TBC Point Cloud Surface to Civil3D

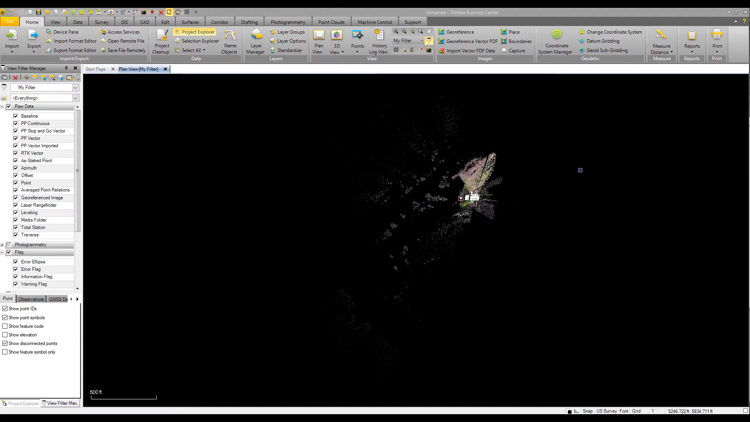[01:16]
so we've got this point cloud in here now we need to kind of get the data we want to work with so first thing i'm going to do is turn these points off that are in here i'm going to go to the raw data i'm going to turn off the total station and there's an azimuth line in here i'm going to turn it off so now all we've got you'll notice under regions it says default so that's the whole point
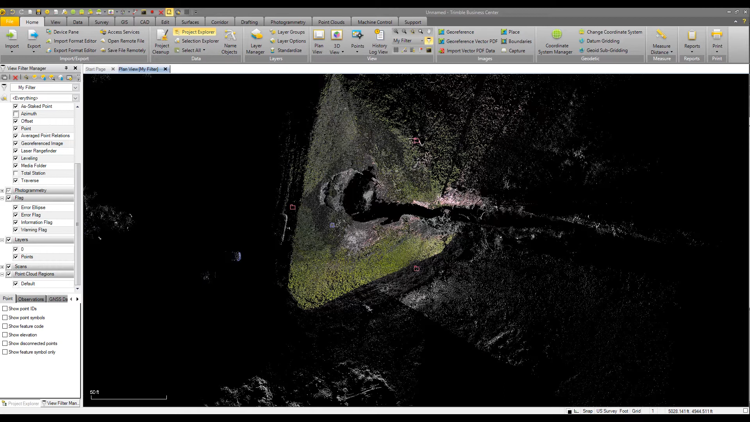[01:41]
cloud so what i want to do is i want to go into point clouds i want to go to polygon select up here under view and i want to draw a line right now so i'm going to take the left mouse key click and drag to my first point and after that it's just click click click click click to draw all the way around what i need for this site
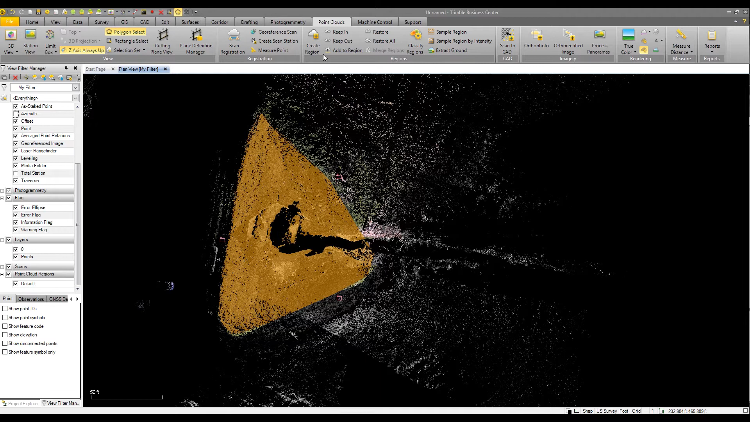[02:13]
okay double click at the end there we go i'm going to create a region i'm going to call it topo
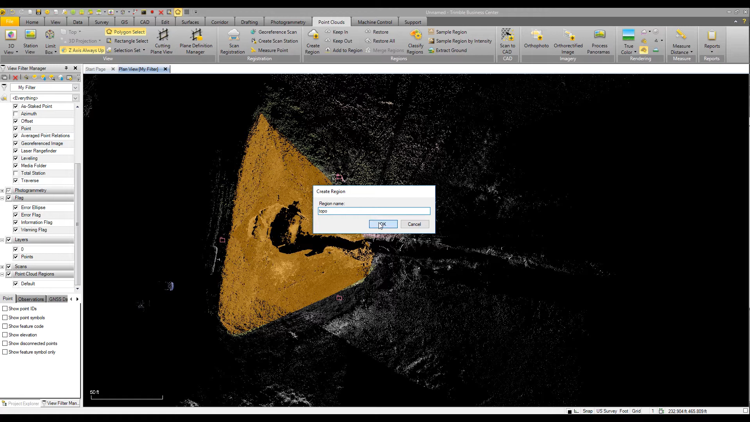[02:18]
notice create region is up here under regions so now
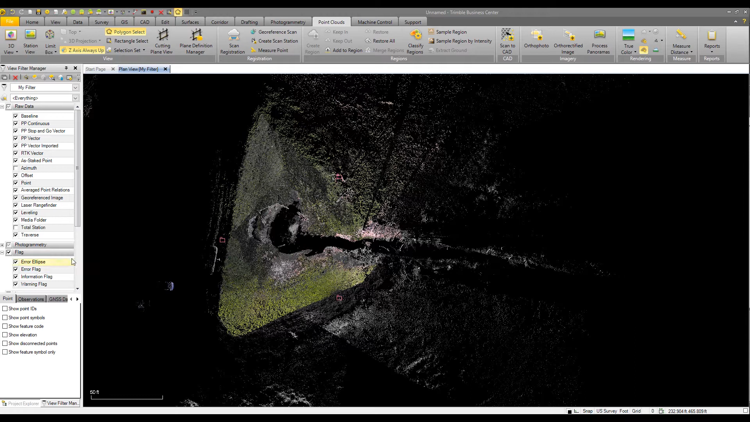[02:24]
i should have topo and default so if i turn default off the only thing i have left is that so let's go up here to 3d view
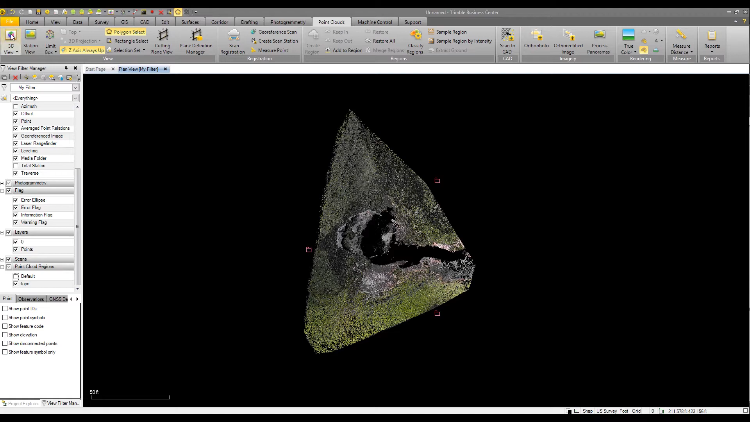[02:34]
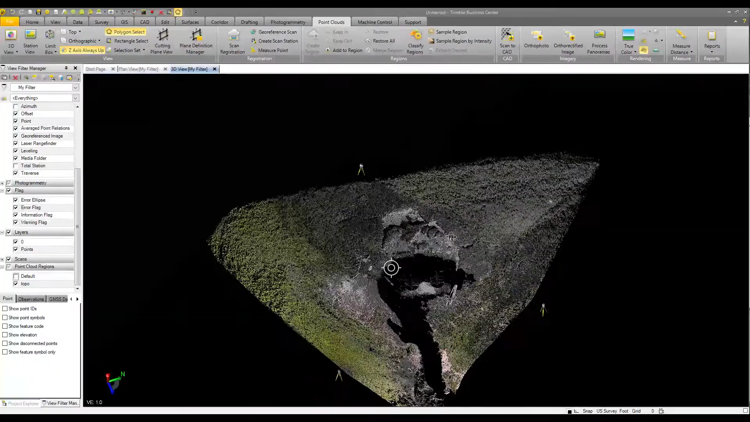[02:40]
rotate this thing around so we can take a look at it now we've got some vegetation and stuff in there so let's get rid of some of the stuff we don't need
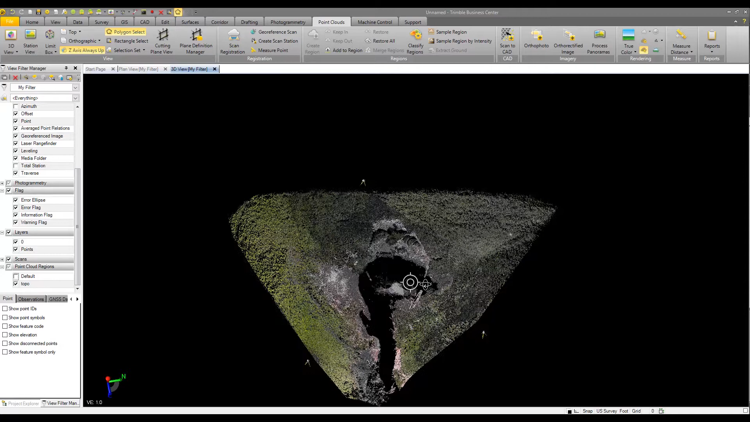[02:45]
so i'm going to draw a box around this thing so i can select this
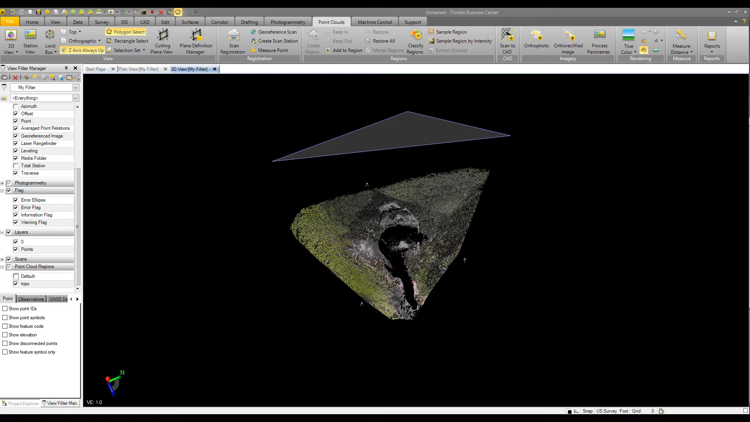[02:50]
and up here under regions i'm going to say extract ground
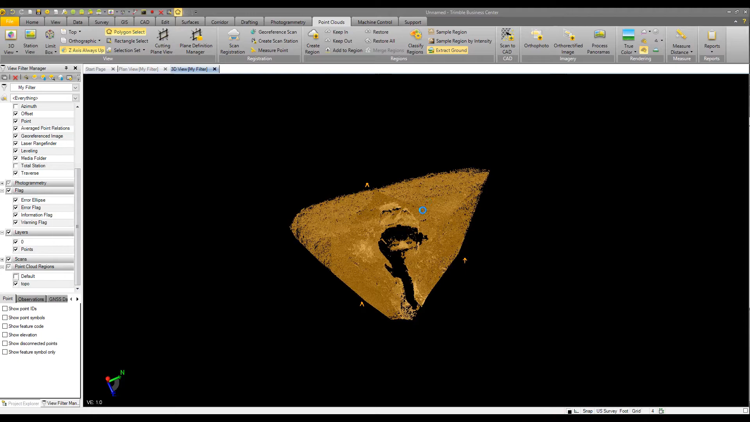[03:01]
so what it's going to do is it's going to try to pull all the vegetation out and just give me the ground as best it can there again we go back over here we look
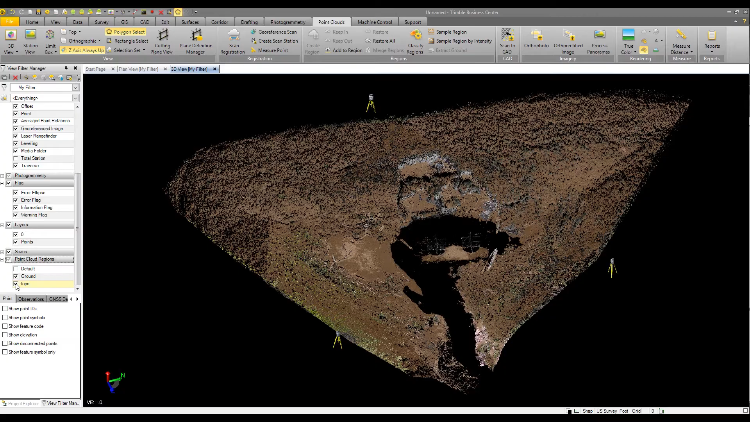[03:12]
we turn topo off now we pretty much should just have what it considers ground in here so
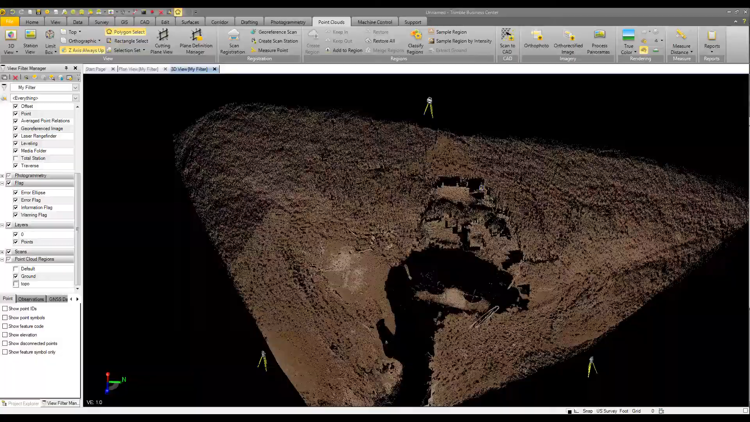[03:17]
now what we're going to do we're going to cad we're going to line string i'm going to create a line
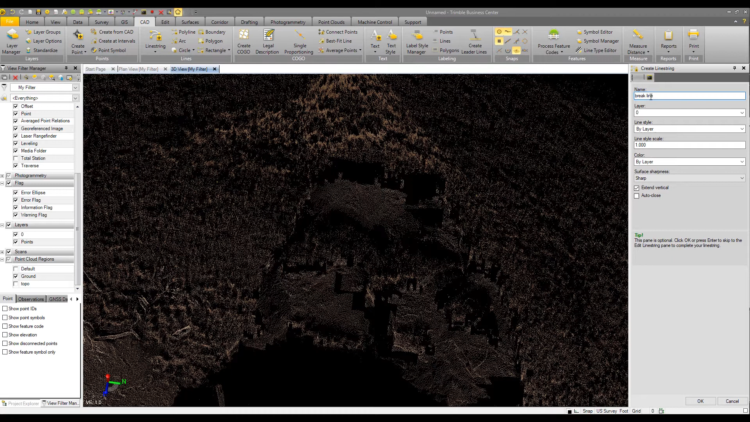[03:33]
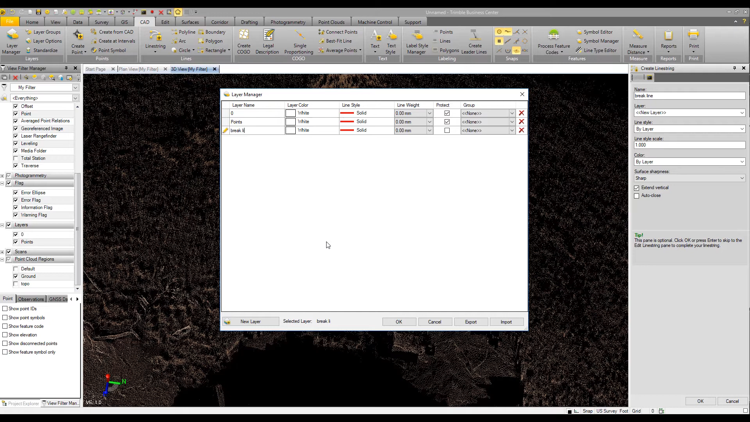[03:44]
and then i'm going to go down here to the bottom i'm going to hit okay now what i need to do is go to my old snaps turn off these two just leave on my point and end point
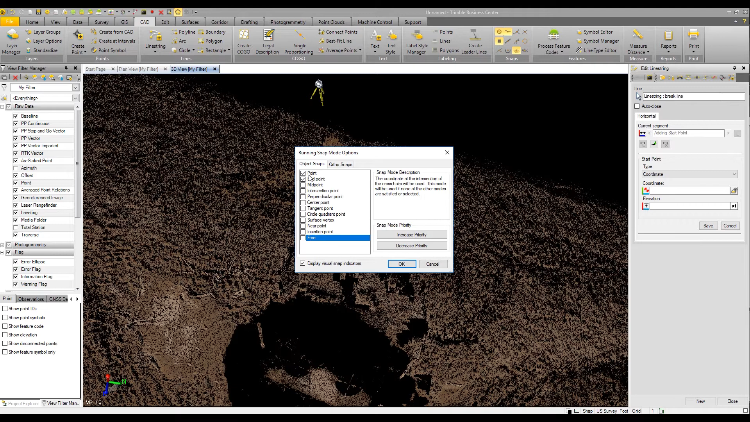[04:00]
so now what i'm doing i'm just going to draw a rough line around this thing just to show you how this works i'm not going to get too crazy with it so
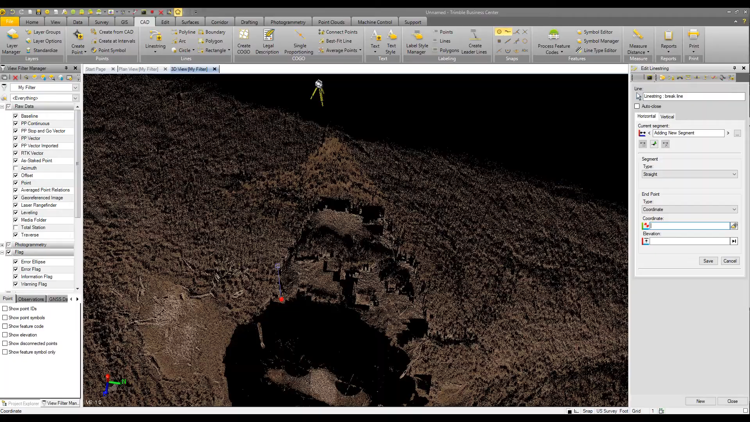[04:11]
if i was doing this for production i would be a little bit more careful about
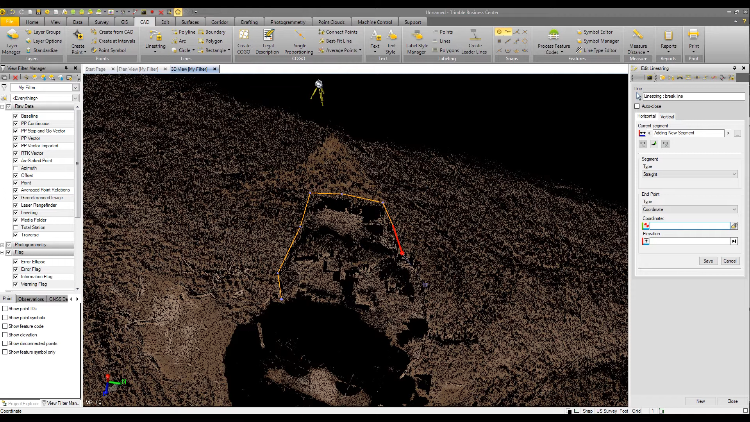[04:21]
what i'm doing right now so
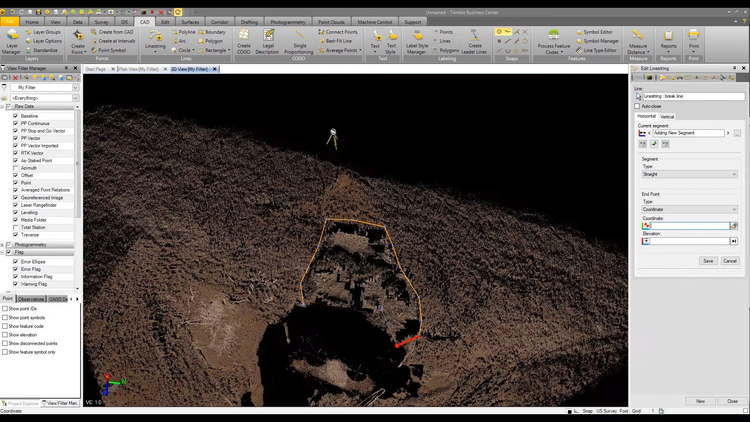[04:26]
i can continue my break line if i want to just come around the bottom of this